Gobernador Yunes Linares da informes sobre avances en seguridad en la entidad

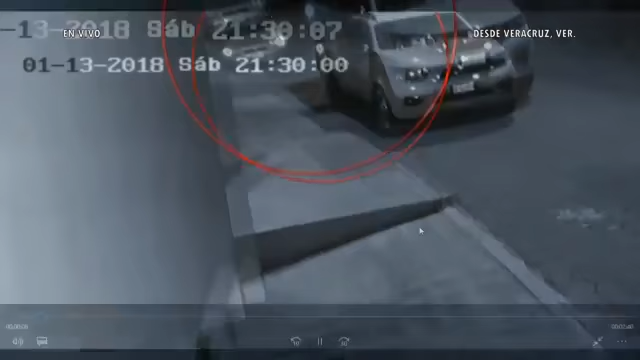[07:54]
Ustedes verán cómo se acerca la persona, se baja del otro vehículo,
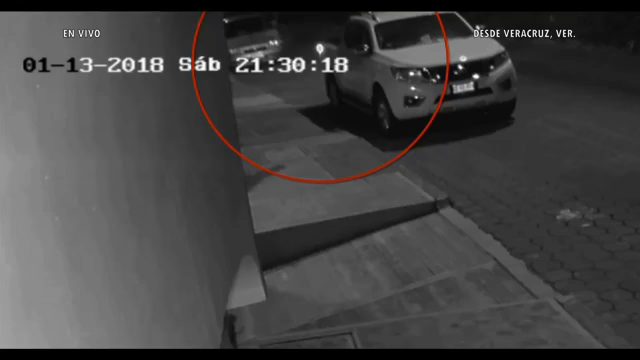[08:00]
está poniendo las cartulinas que pegaron en las ventanillas de la camioneta. Se acerca el carro, sube, se retira, olvida el celular en el otro carro y en este momento veremos cómo regresa corriendo por el celular.